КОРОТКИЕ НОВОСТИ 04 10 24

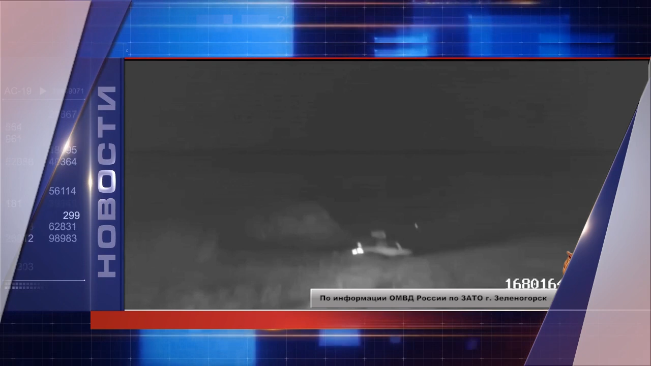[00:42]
После этого он бросился бежать, однако ему это не удалось. Мужчина был задержан. Водителем оказался 18-летний местный житель, не имеющий водительских прав.